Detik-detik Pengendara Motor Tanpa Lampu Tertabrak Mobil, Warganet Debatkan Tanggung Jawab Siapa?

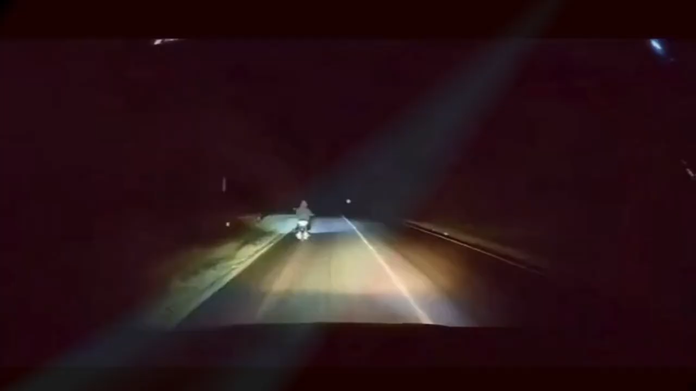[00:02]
Sebuah unggahan rekaman dashcam mobil viral menjadi ajang perdebatan di media sosial, memperlihatkan pengendara sepeda motor dengan kondisi tanpa lampu dan tak menggunakan helm diduga sedang menghindari lubang di jalan tiba-tiba tertabrak mobil dari lawan arah. Dari keterangan video disebutkan bahwa selain tanpa lampu dan helm, ternyata pajak sepeda motor tersebut juga mati. Dalam keterangan yang sama juga tertulis bahwa pengendara motor akhirnya mengalami patah tulang paha kanan dan dilarikan ke rumah sakit oleh pengendara mobil yang terlibat.